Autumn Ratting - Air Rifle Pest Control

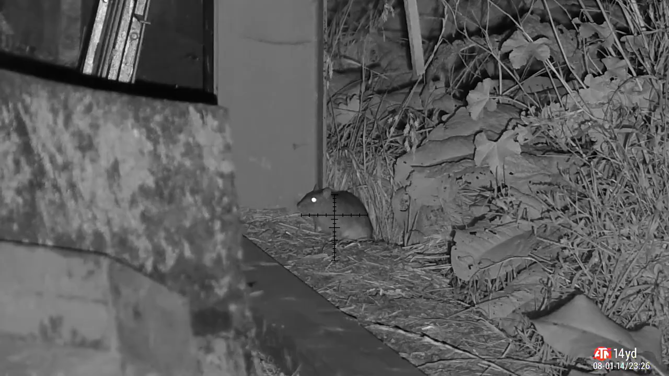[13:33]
i've got one sitting out in the open big mistake got one last one here to wrap up the video look at him hiding there you can't hide from the thermal you can't hide from a pellet just turned his head inside out and with that i want to say thanks for watching